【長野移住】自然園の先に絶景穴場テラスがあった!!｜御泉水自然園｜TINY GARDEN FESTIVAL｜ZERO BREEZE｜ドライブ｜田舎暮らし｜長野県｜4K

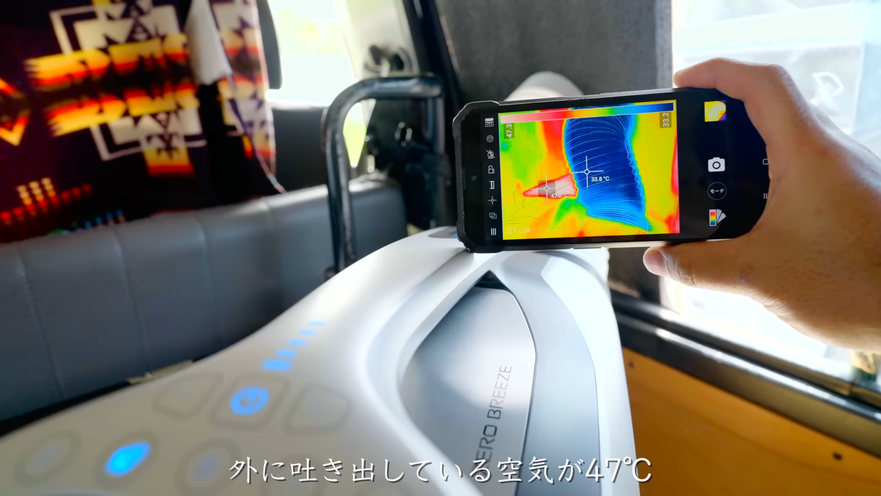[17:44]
うーん、 外が33度ぐらいあるってことだよね、これ。 そうだね。 なあ、すごいな、そんな暑いんだ。